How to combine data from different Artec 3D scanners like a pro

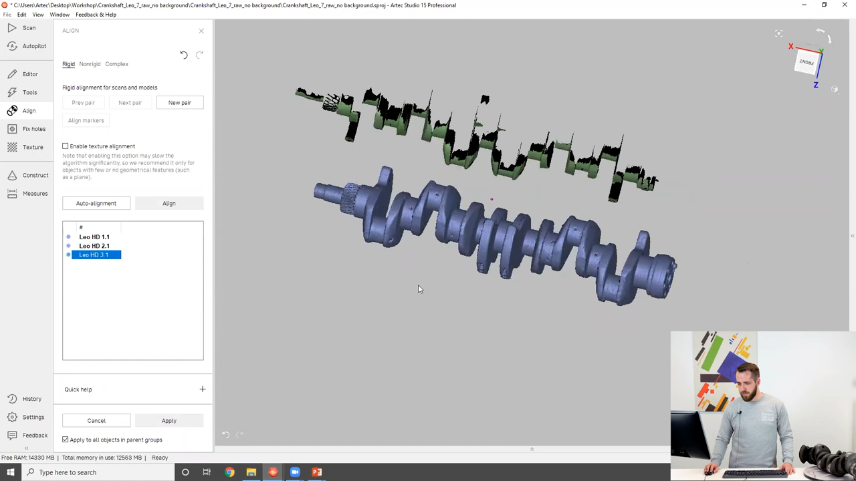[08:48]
And here's the last one. So the last patch, I'm going to be aligning to that place right here.
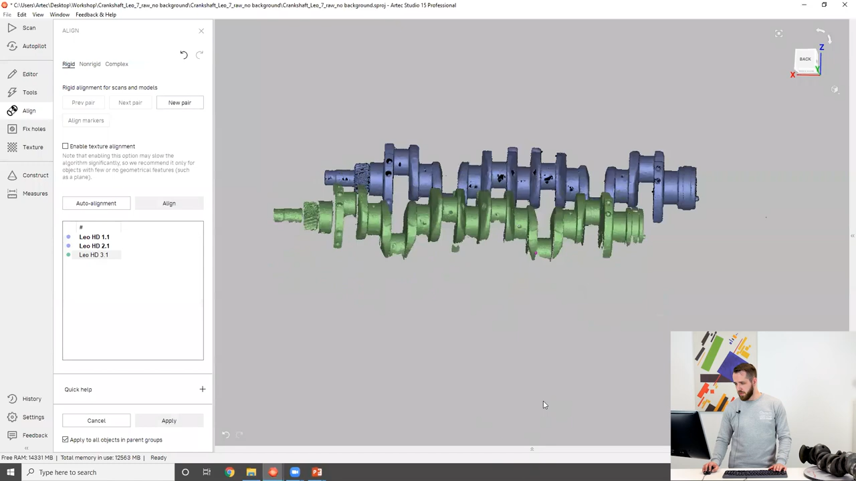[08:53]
So again, the same thing, three points.
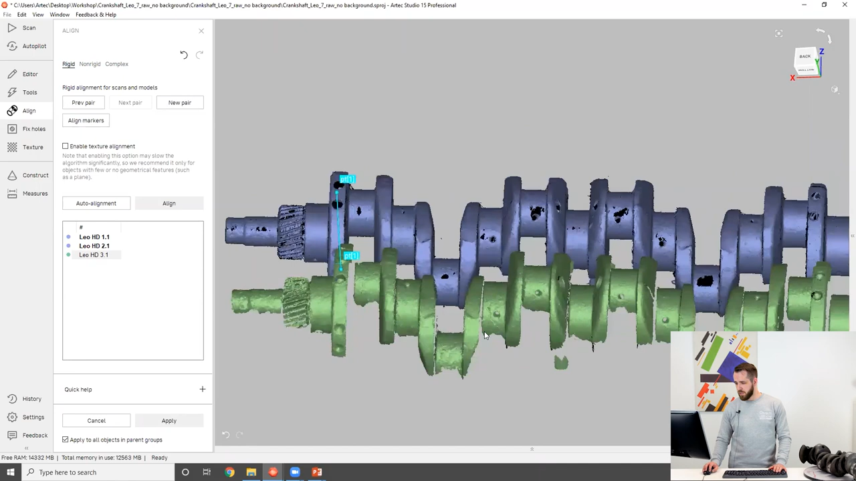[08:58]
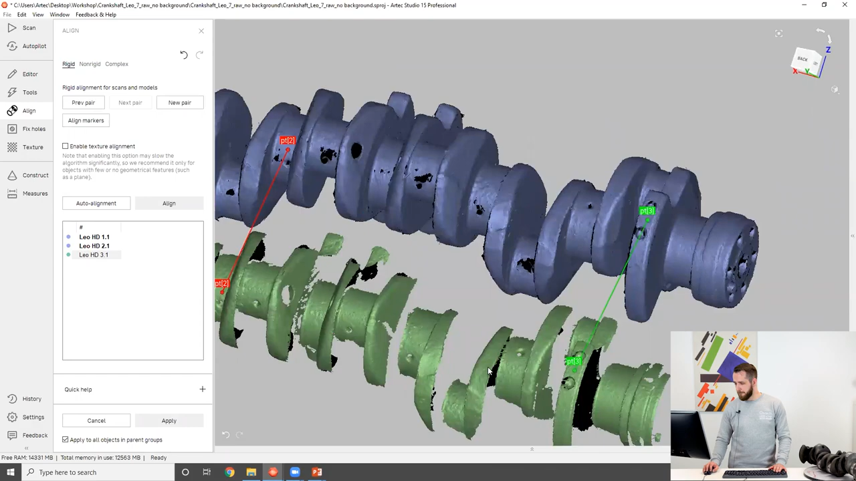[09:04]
Okay. And another one right here. Nice.
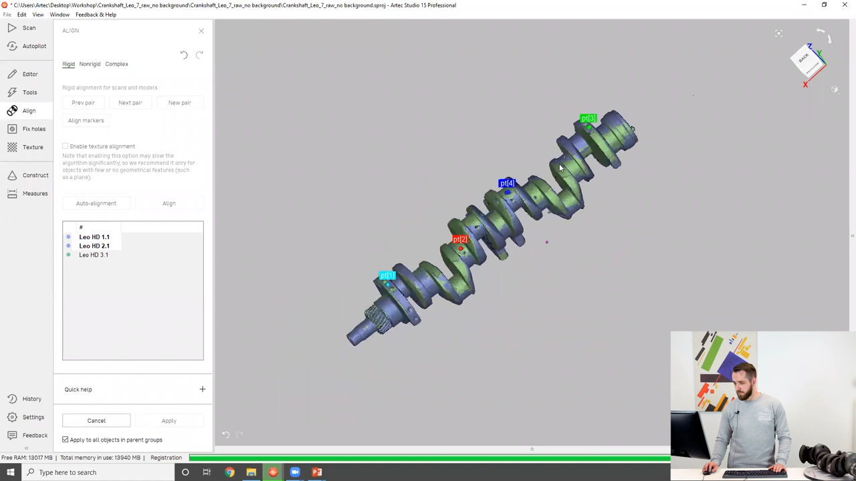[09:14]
Okay. Now everything is aligned.
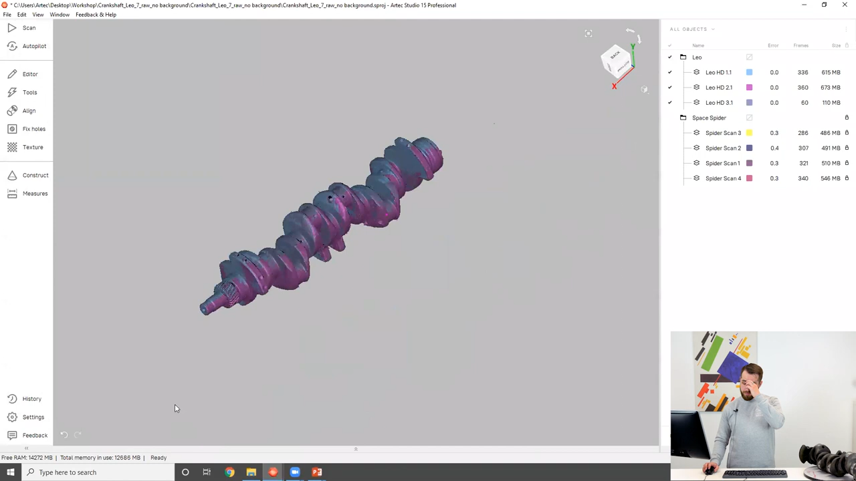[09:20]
So I'm going to bring back my space spider scans that I have locked.
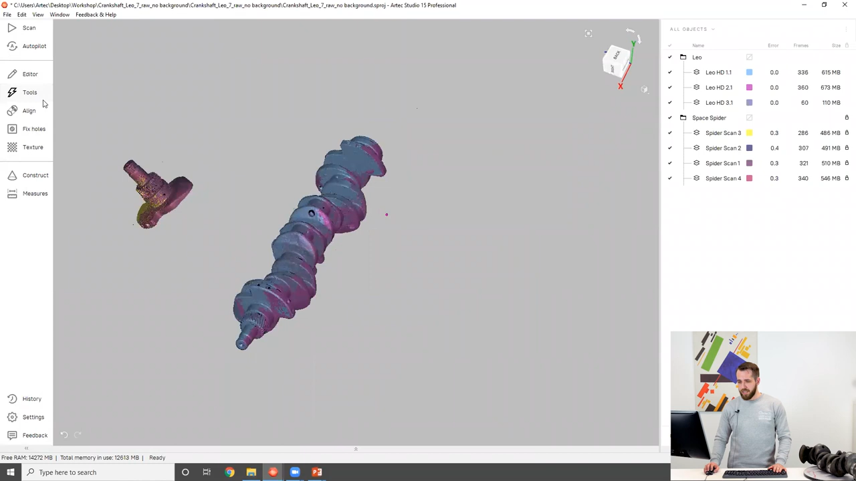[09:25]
Again, the preset that we're using right now is Leo HD. And we need to keep this preset for that last global registration.
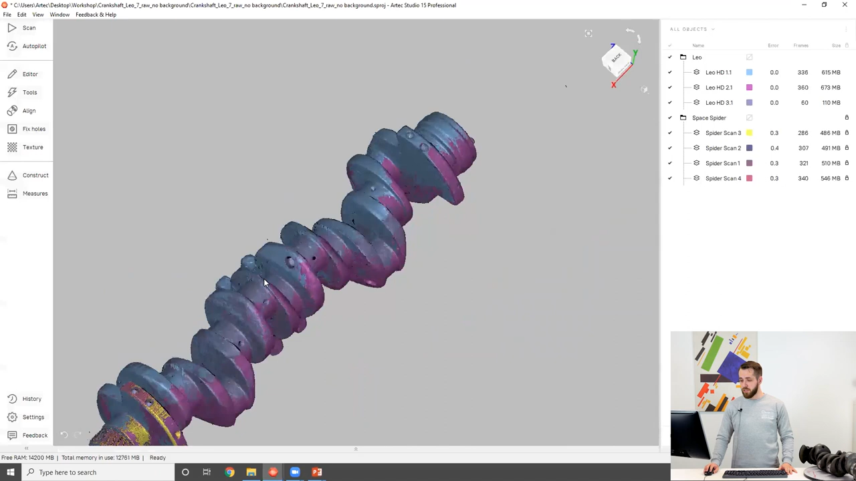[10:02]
Now we can actually go ahead and run global registration. So for that uniting global registration, we use the preset of the scanner that has covered the most surface.
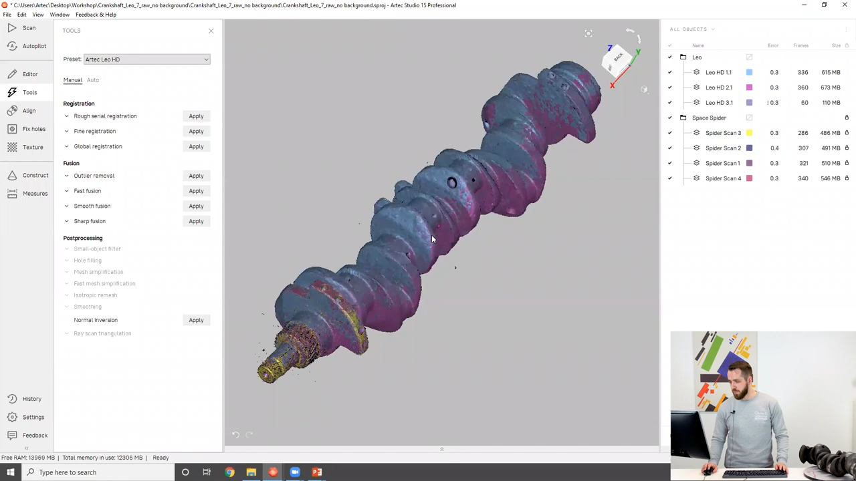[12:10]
So here, I've got that nice item right here.
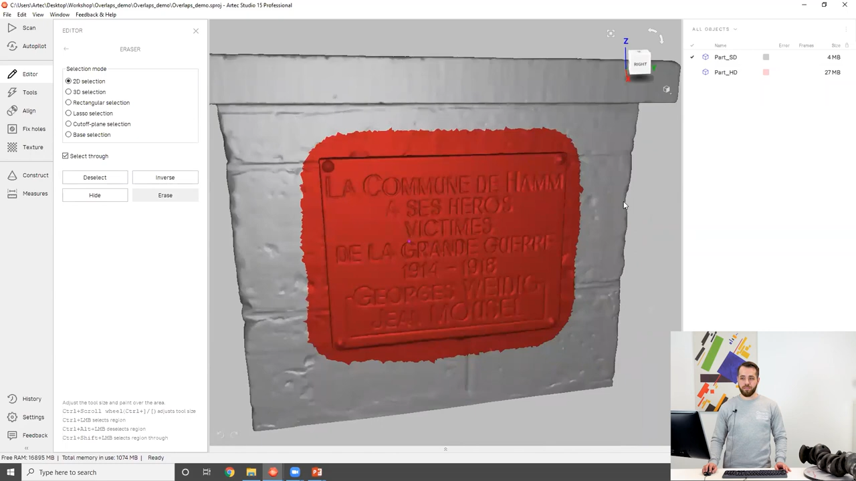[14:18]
So now if I click erase, it's going to erase it from the lower resolution fusion,
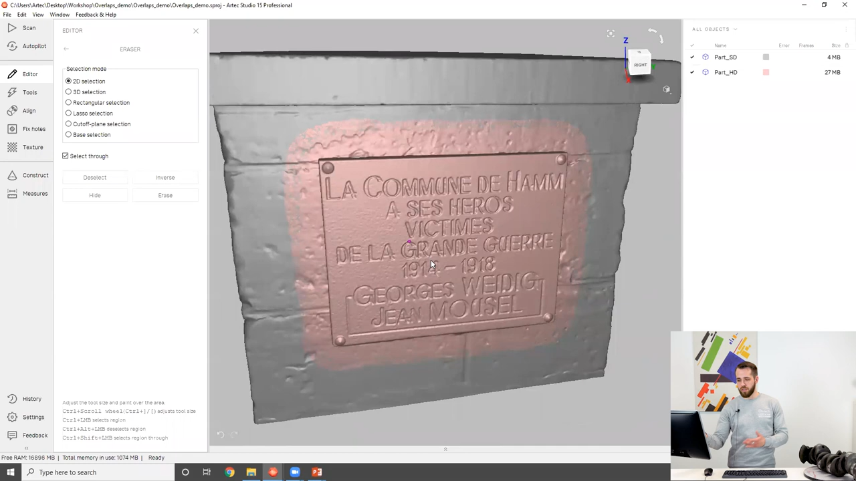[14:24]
but for the higher resolution fusion, everything stays the same because we deselected that geometry. So let me do it once again. Now we've still got that smaller, that high resolution area on the SD fusion.
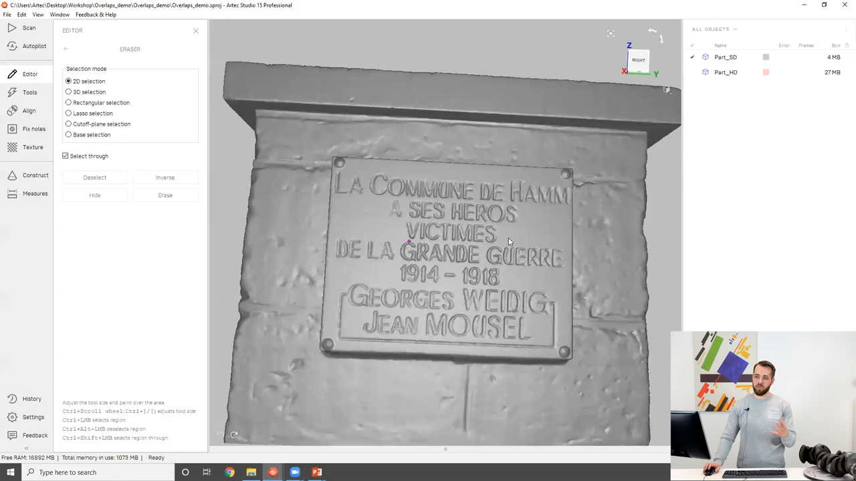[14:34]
So I'm going to highlight both of these.
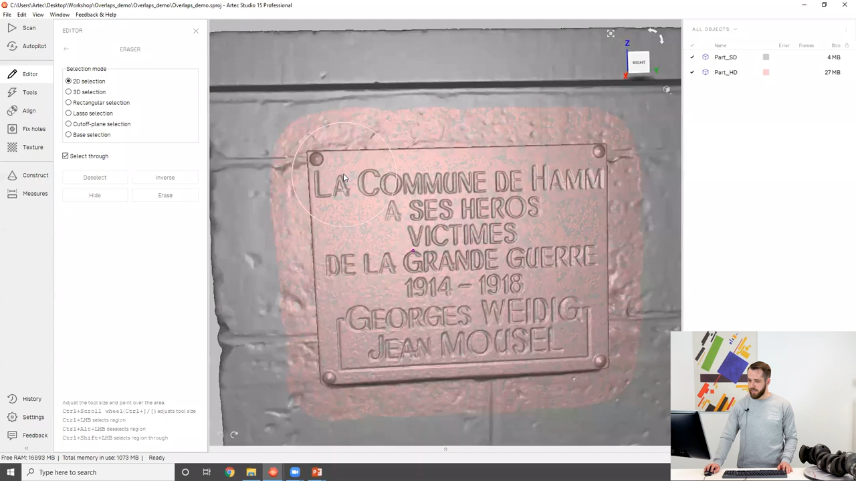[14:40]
I'm going to select everything that I'm going to erase, leaving a narrow strip of surface of an overlap between my fusions. Okay, there you go.
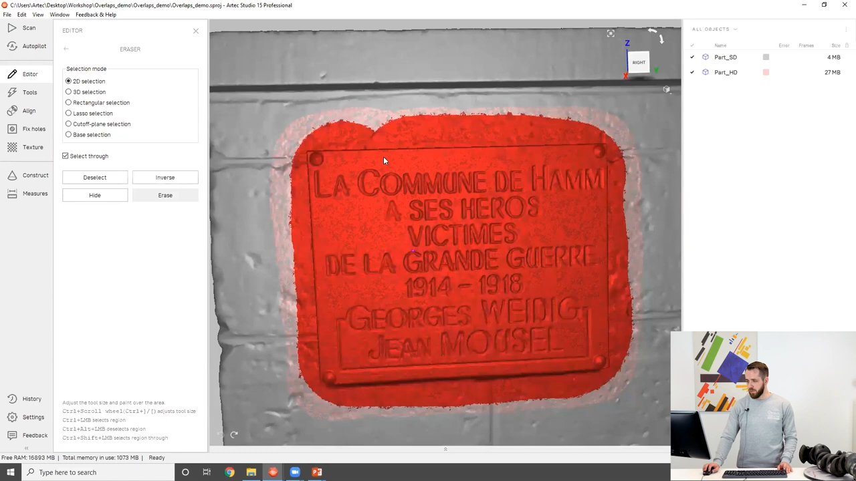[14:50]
Then I'm going to leave only HD fusion
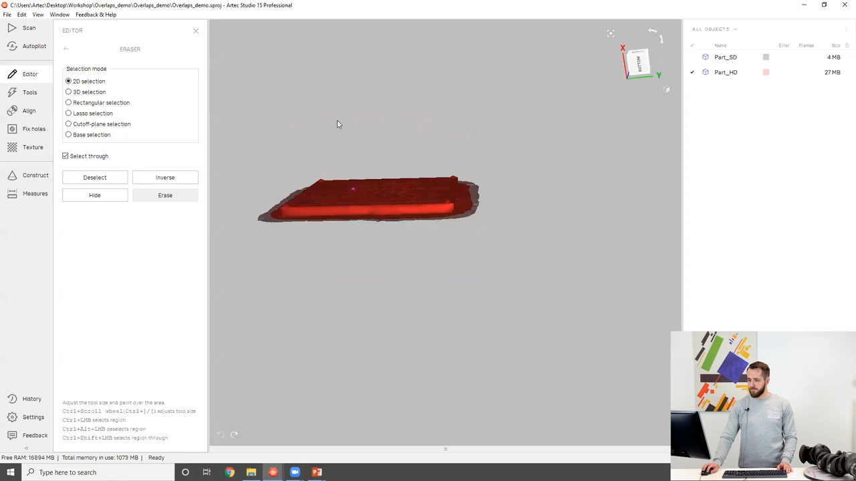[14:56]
selected and deselect geometry manually. Right.
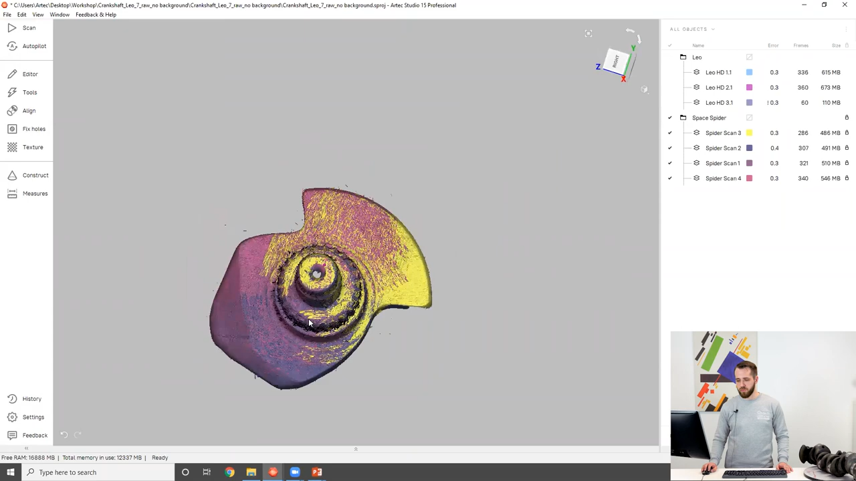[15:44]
So the only reason why I captured that flatter part of the item right here is for better tracking and registration. So now before anything else, I'm going to erase it. And I'll only leave that top bit, which I want to have in high details.
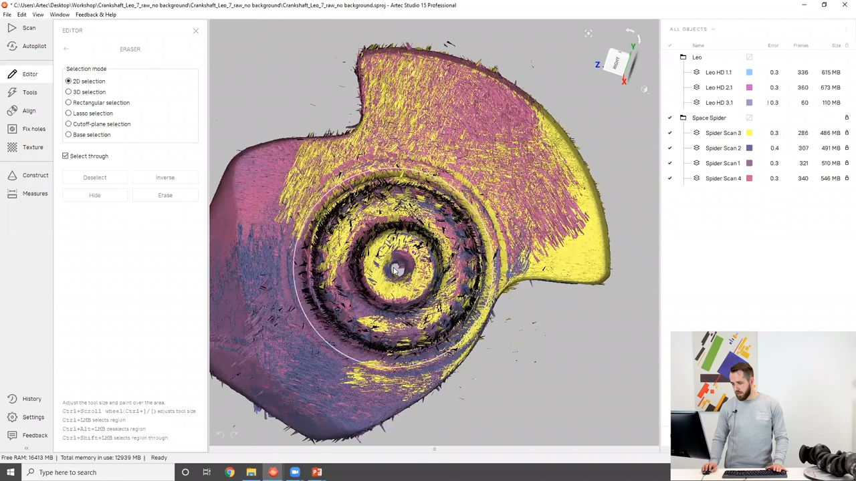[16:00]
Okay, so I think that area is what I'm looking for. Okay,
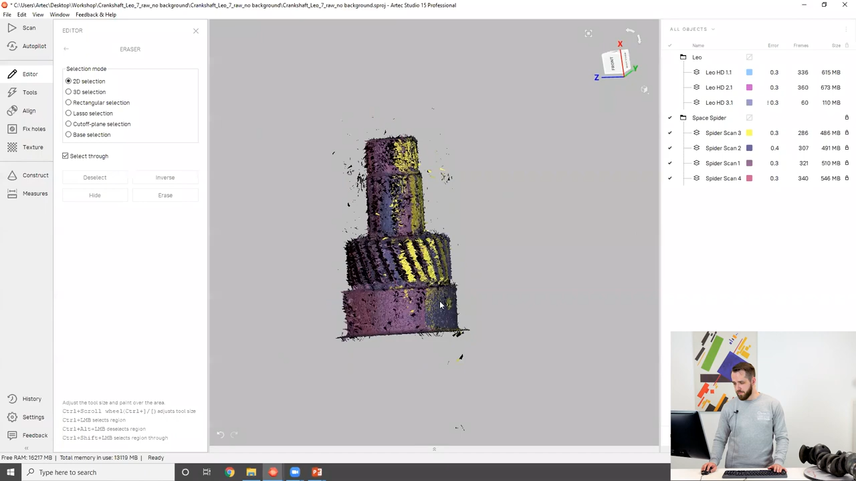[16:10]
so that is the area that I'm interested in. This is what I want to see in high resolution. Okay, now it's time to erase that particular area from the Leo dataset.
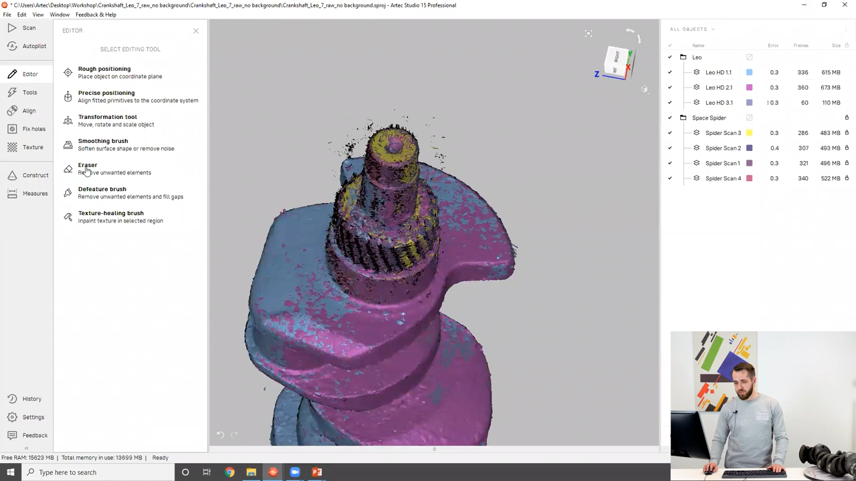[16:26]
So again, we're going to go back to eraser, select the area that we want to erase.
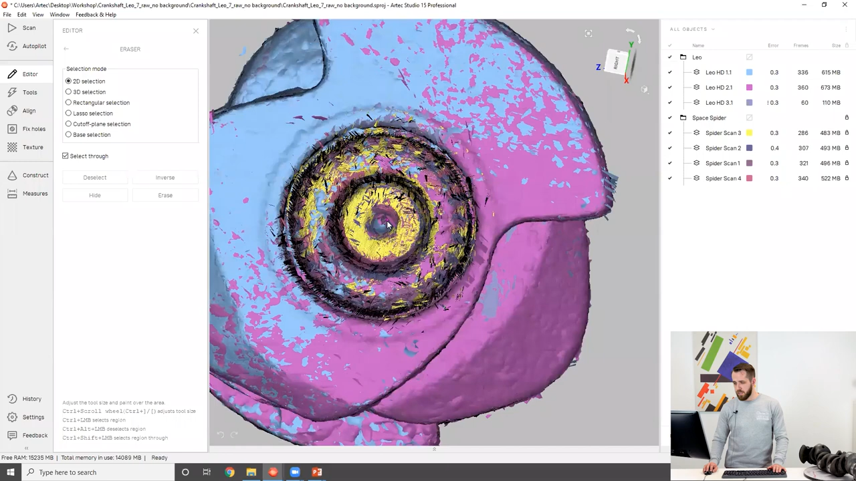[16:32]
Okay, I'm going to use 2D selection with the select through option turned on.
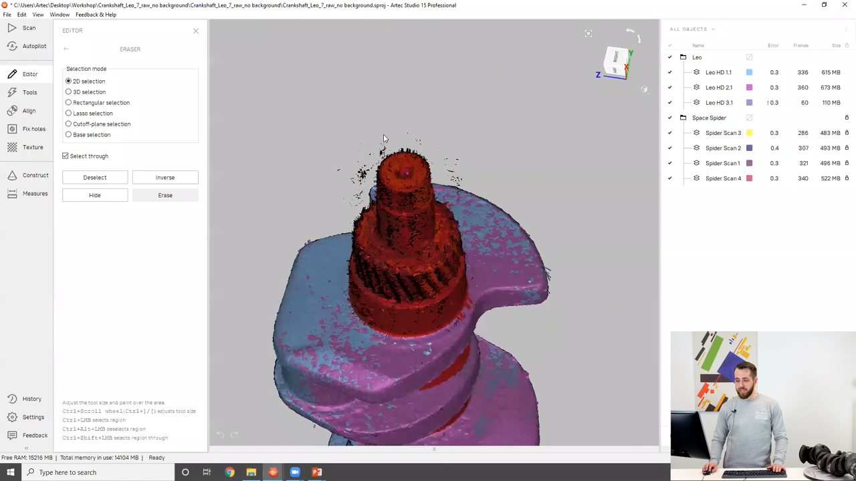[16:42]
Again, now I've selected it on both datasets, SpaceBotter and Leo dataset.